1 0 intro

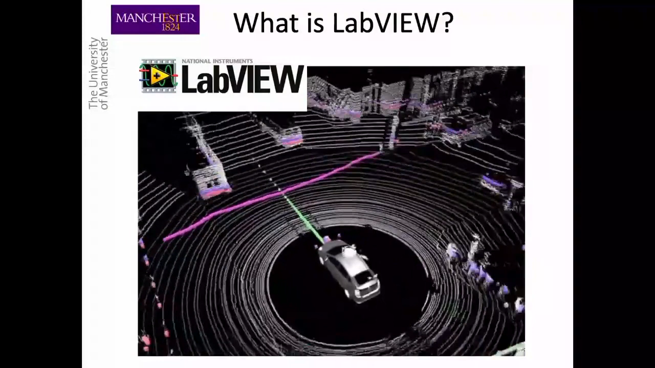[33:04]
All of this is data acquisition. Principles of this thing, you have a laser, you spin it around 360, you change the angle of it, you do speed, distance, time calculations, and you can get a point cloud of the world around us. So really important for next generation of systems. Not only can we measure signals with it, but we can also do some control.